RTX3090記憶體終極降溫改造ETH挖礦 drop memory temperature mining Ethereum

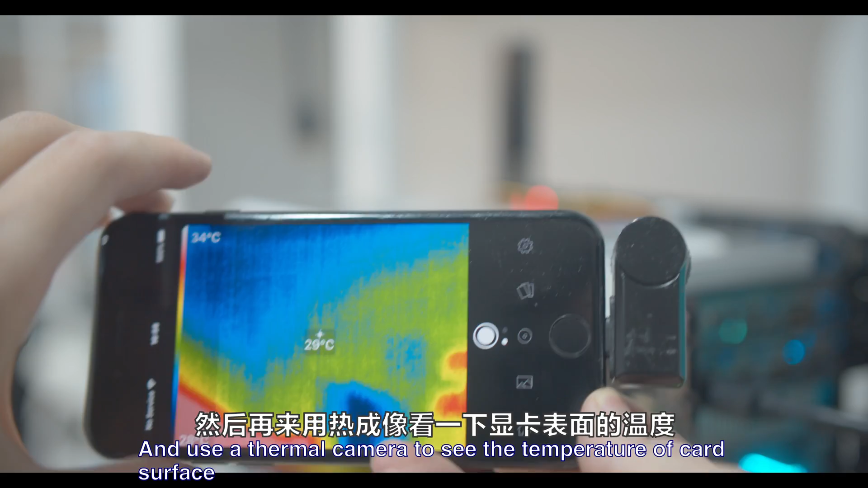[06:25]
On screen: spot 29°C, scale top 34°C
然后再来用这个热成像看一下这个显卡表面的这个温度大概是28左右吧
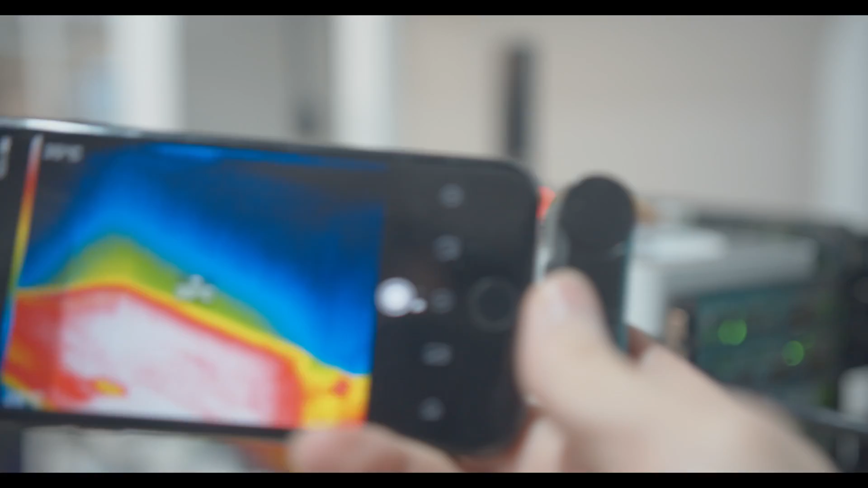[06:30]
然后因为我这里也没有温度计呢我就也用这个热成像
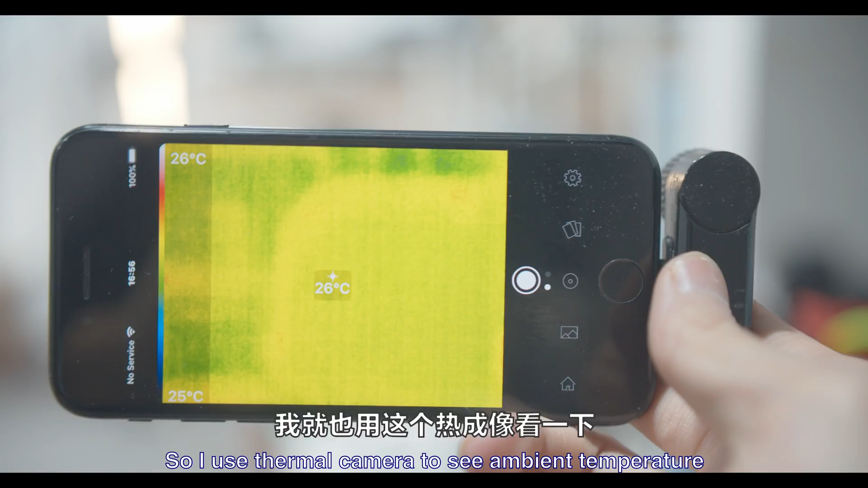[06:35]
On screen: spot 26°C, scale top 26°C, scale bottom 25°C
看一下我这个地方的室温吧在26度左右然后第一项测试就是这个Fullmark
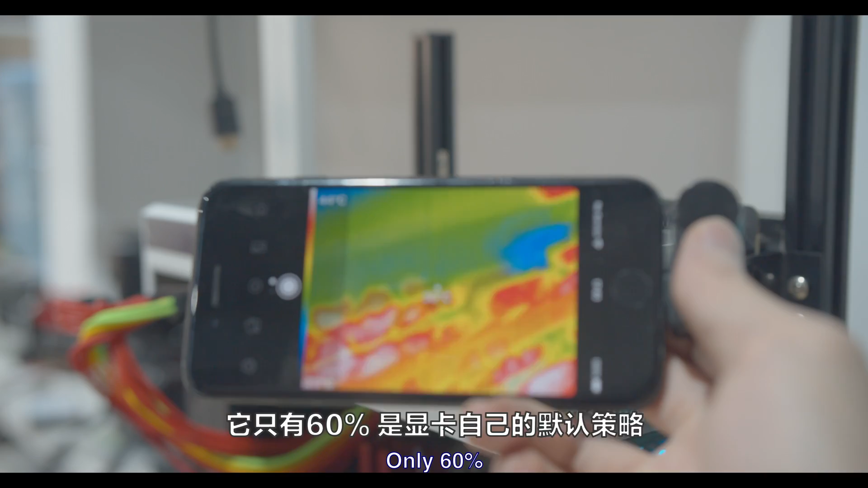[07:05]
策略然后再用热成像看一下那这个表面温度也差不了多少